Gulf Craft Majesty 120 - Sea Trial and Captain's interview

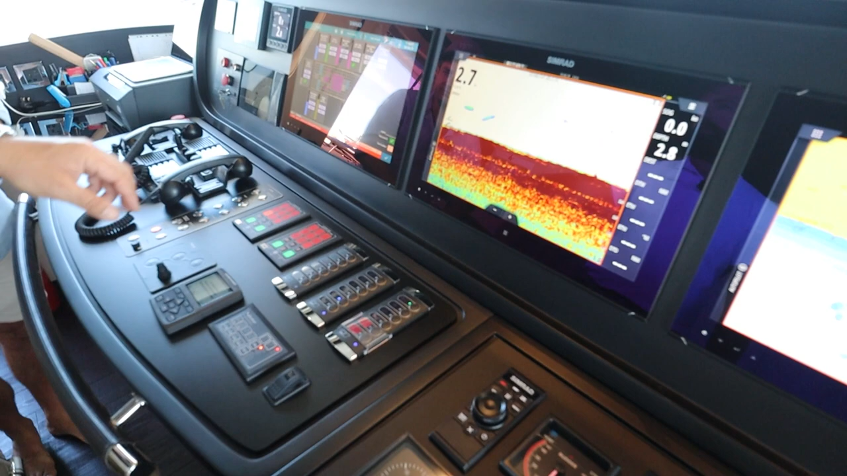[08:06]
On the home screen, you have all the different sections. You can see tanks.
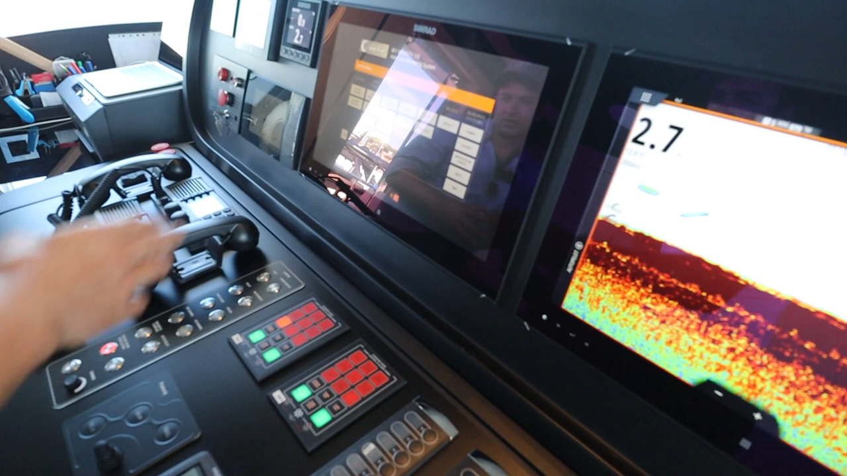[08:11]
You can use, you can activate pumps or bilge pumps,
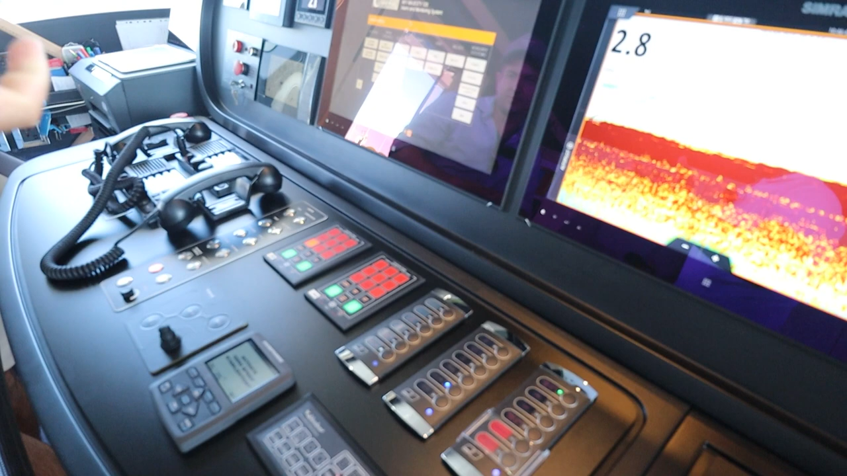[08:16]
fire pumps, navigation lights. You can check the engines.
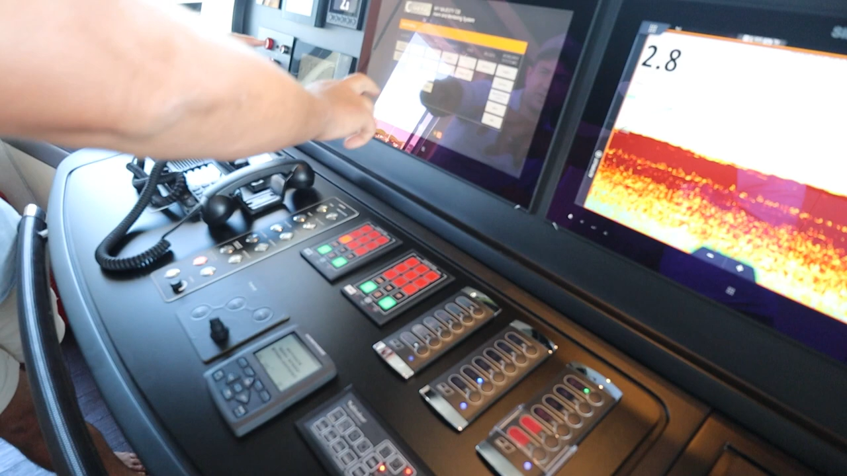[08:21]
Question. Is this a golf craft software or is this a different management? Like, what's behind?